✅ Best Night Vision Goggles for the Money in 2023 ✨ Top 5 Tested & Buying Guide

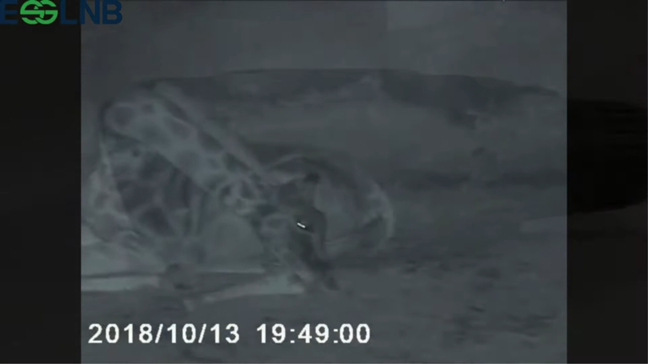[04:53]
The bright red light from the IR gives away your position. Number 4.